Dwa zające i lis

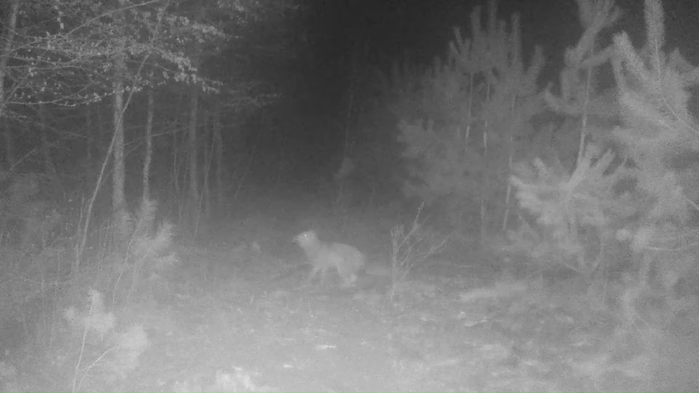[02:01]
gdzie te zające sobie funkcjonują, biegają również lisy. I to naprawdę od lat. I te lisy naprawdę bardzo często tutaj bywają. I moglibyśmy pomyśleć lis. Lis, który może takiego zająca złapać. I faktycznie tak może być, natomiast zające naprawdę są zwinne, szybkie. I to też pokazuje, że w jednym miejscu mogą żyć zarówno zające, jak i lisy, ale również borsuki, które gdzieś tutaj bardzo często przechodzą.